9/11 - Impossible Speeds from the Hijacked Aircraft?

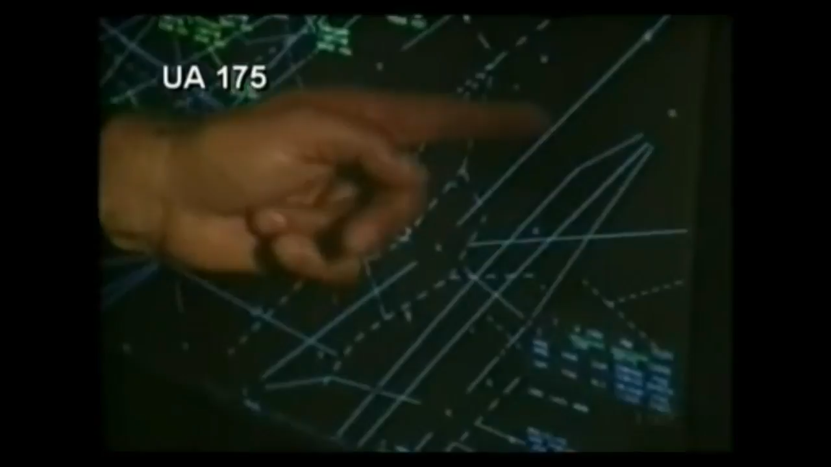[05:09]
The back of my neck stands up when we talk about the hijacking. We watched the speed, very high rate of speed.